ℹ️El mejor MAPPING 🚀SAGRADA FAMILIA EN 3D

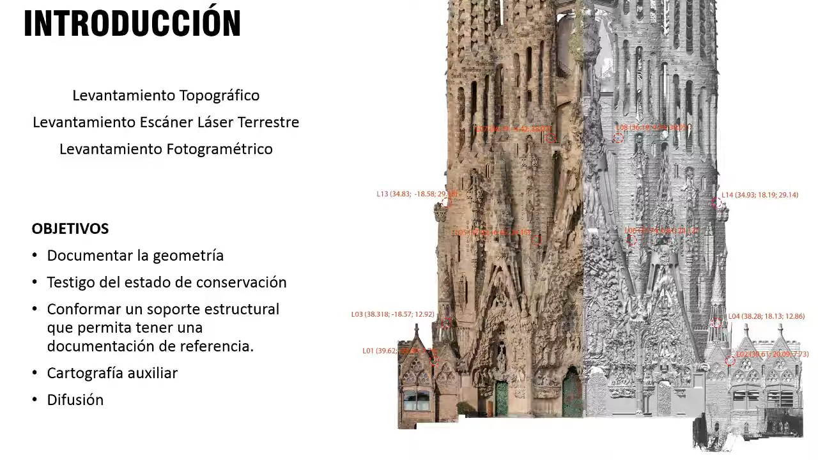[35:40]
Los pináculos están protegidos por unas mallas, y entonces tuvimos que hacerlo en unas fechas muy concretas,
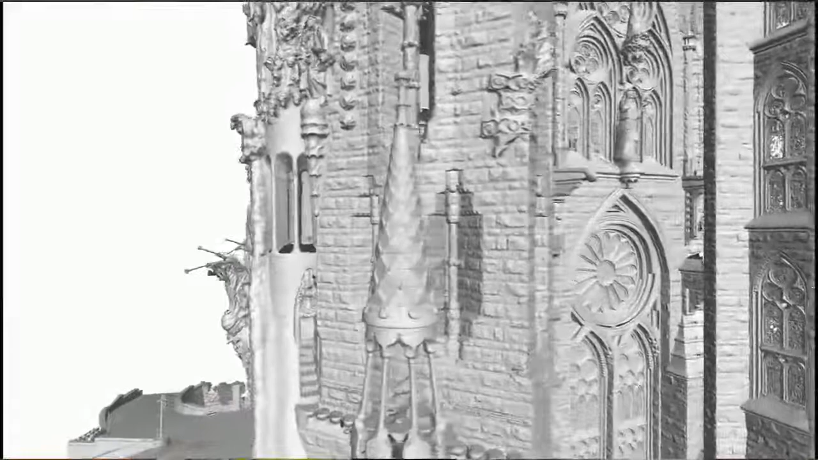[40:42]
a una altura que puede llegar a más de 100 metros de distancia, entendiendo que los escáneres tienen una distancia.
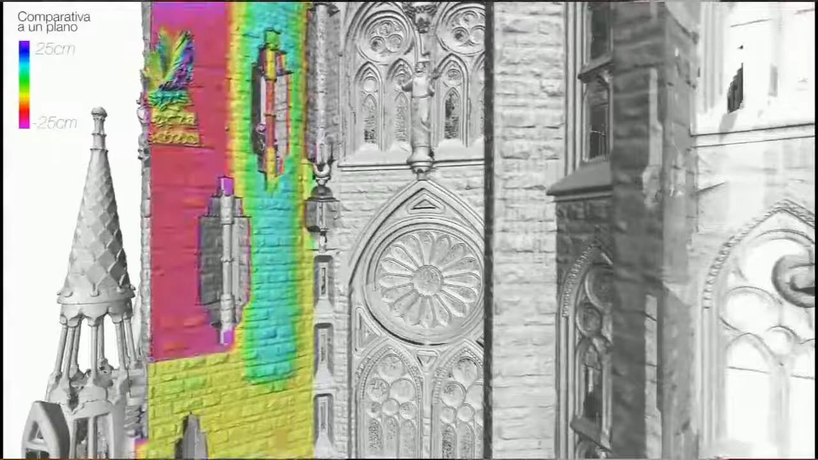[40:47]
Por eso la complejidad de este modelo.
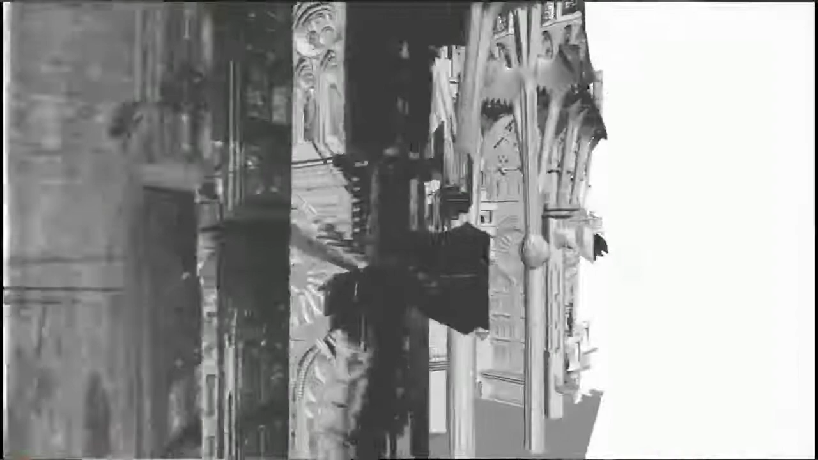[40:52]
En este vídeo podemos ver que podemos, aunque tenemos un modelo único que tiene un punto cada 2 milímetros,
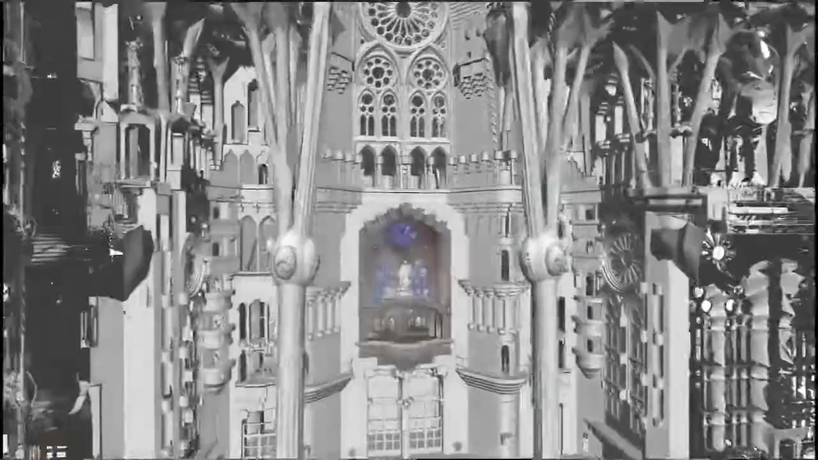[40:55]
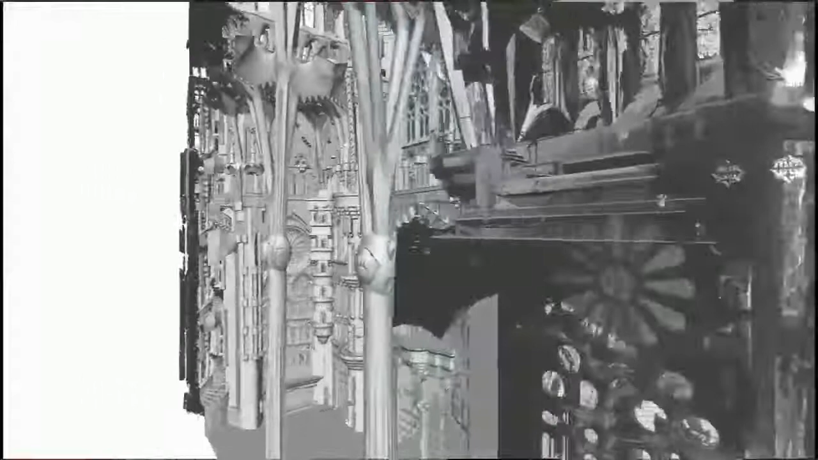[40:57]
o sea, un punto métrico, de una medida métrica cada 2 milímetros,
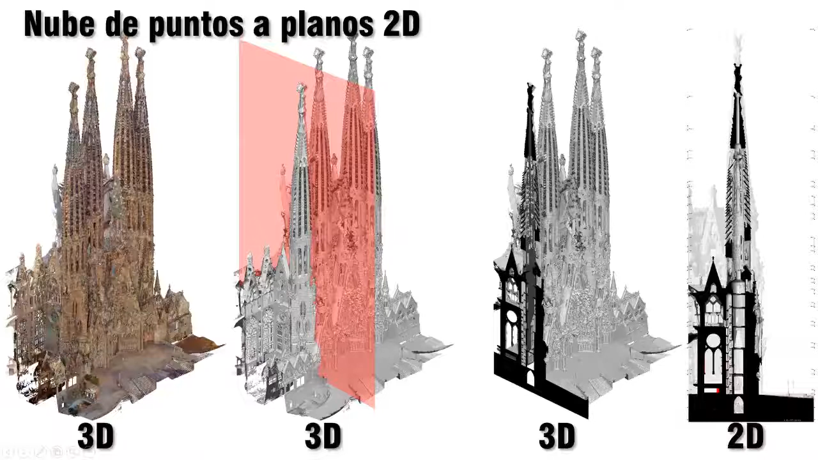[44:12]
Digo, también para que veáis que esta información puede ser utilizada por diferentes campos, desde la parte arquitectónica, como el detalle de patologías que puede tener el edificio. Digamos que puede ser interpolada entre los dos campos. Este modelo que está en 3D
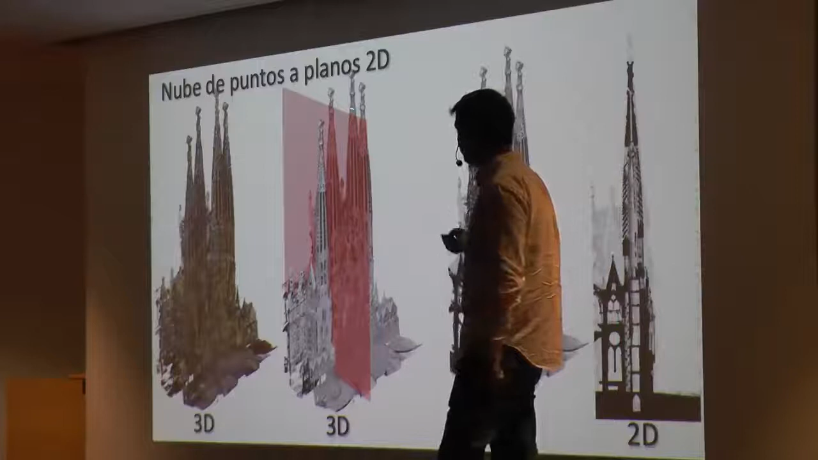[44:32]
se delimita en qué parte, en qué plano se quiere cortar, y a partir de esto se van haciendo los planos. Se han hecho los planos de diferentes secciones de todo el edificio.
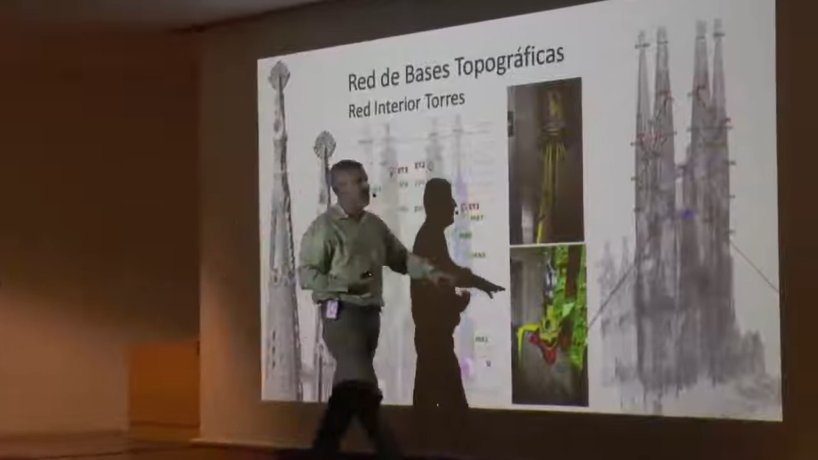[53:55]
això són punts, també bases topogràfiques, però interiors.
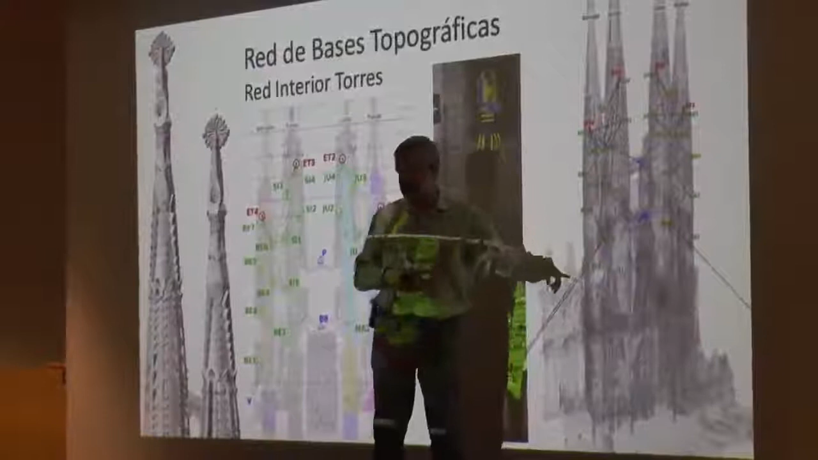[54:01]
Estan en els interiors del temple.
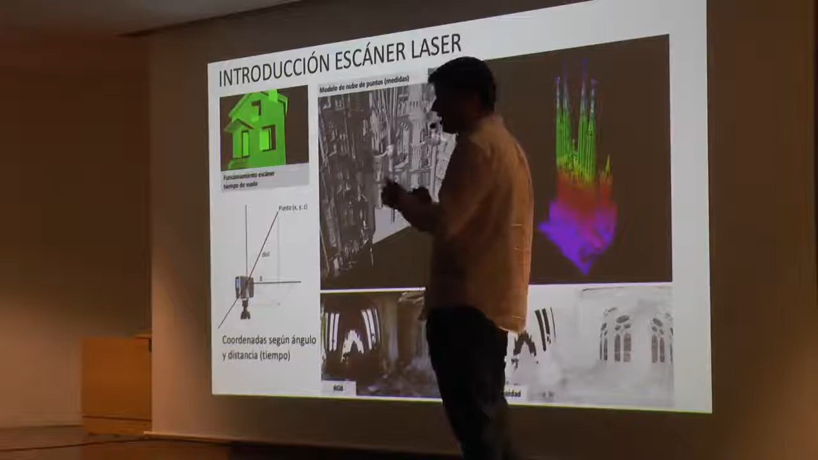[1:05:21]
Porque lo hace a través de un espejo. Y también sabemos la potencia con
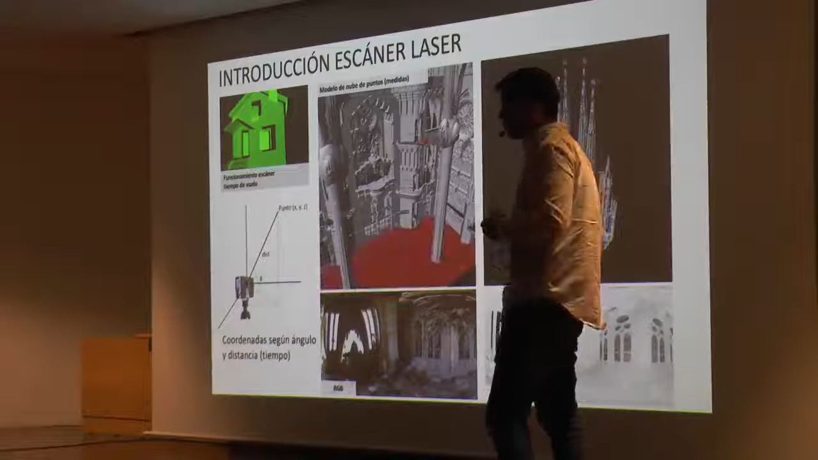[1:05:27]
la cual vuelve el pulso láser.
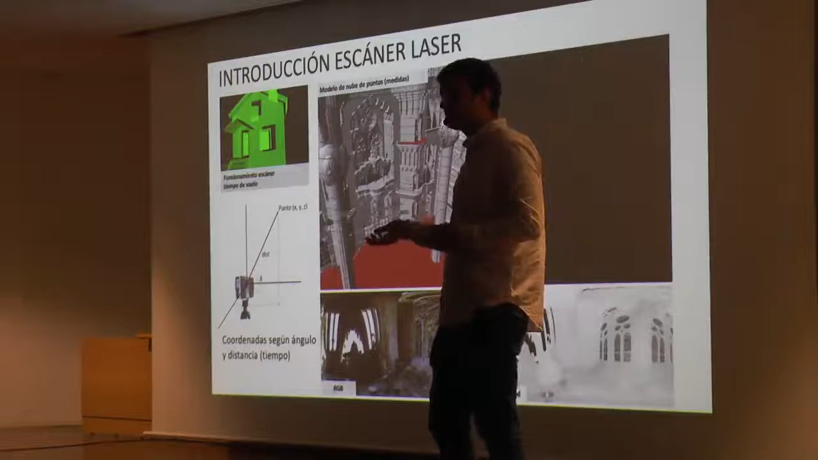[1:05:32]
Entonces, si el material es más reflectante, pues el pulso tiene mayor señal, como por ejemplo el vidrio es más reflectante o algo metálico es más reflectante que la piedra, por ejemplo. Cuando hacemos las posiciones de escáner láser, lo que vemos es que tiene gran ocultaciones,
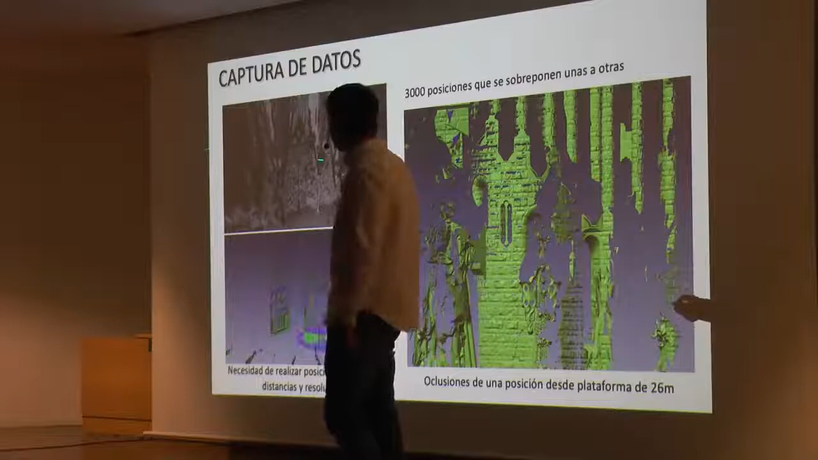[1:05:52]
porque aquí hacemos una posición desde este punto, pero al levantar el punto de vista, el mismo edificio hace una autooclusión del edificio.
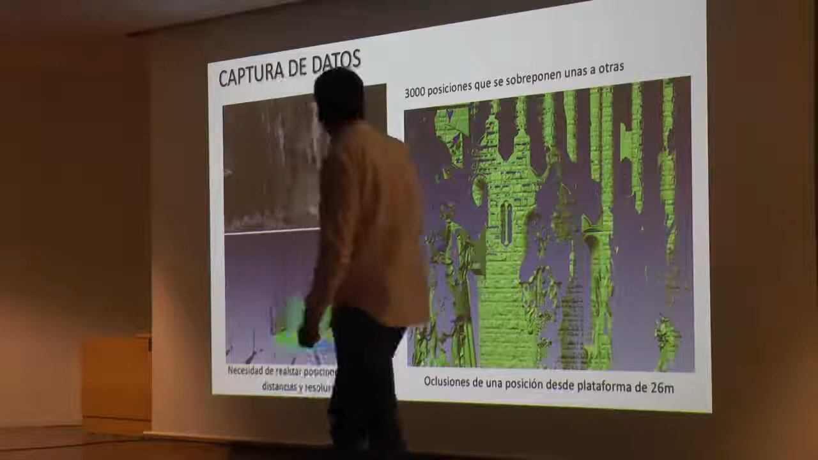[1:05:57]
Al punto que vemos que si hacemos un escáner, en este caso era utilizando
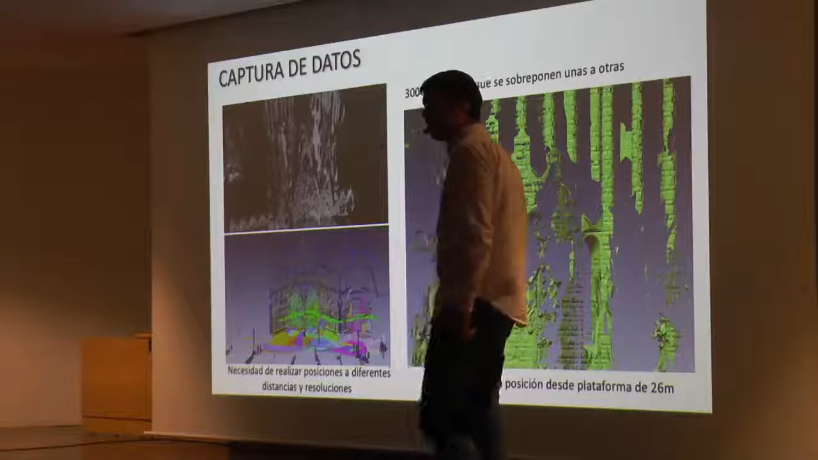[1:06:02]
una plataforma de tijera de 36 metros, bueno, 30 más 6 que le pusimos una prolongación, vemos que por su complejidad, una posición de escáner láser no ve toda la fachada.
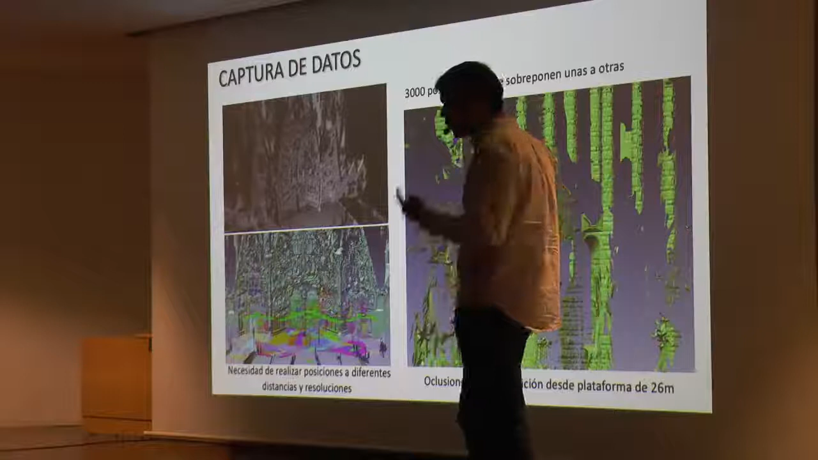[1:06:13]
Entonces eso significa que tenemos que ir sumando posiciones hasta completar todo el elemento.
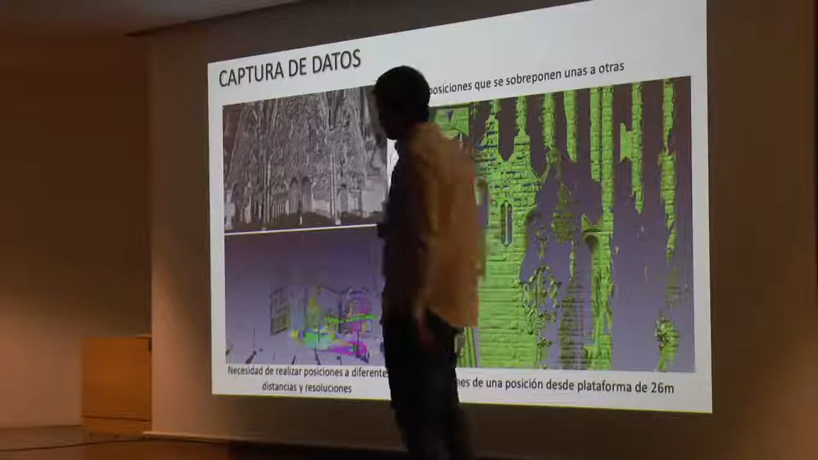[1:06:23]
Podríamos haber hecho estas posiciones más lejanas, pero en las próximas diapositivas vamos a ver la importancia de, primero, estar cerca al edificio.